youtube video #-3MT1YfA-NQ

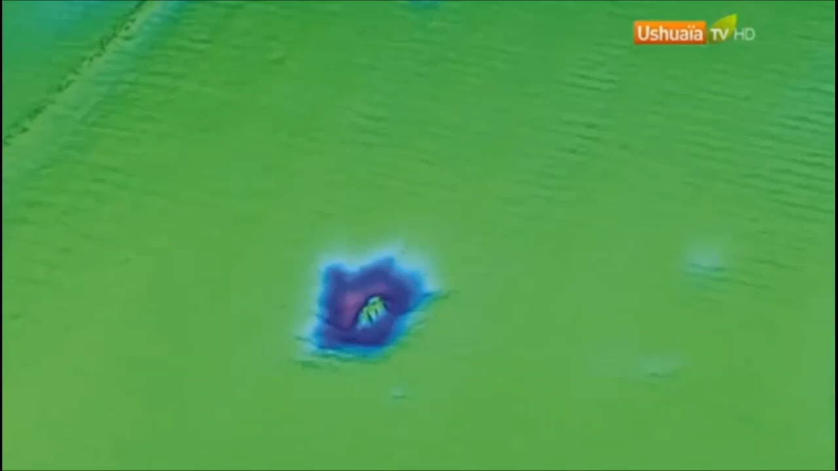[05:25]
Et puis les hydrographes ont compris que cette technologie pouvait aussi servir à cartographier les fonds marins et que ce serait plus facile et moins coûteux que de jeter des cordes à la mer.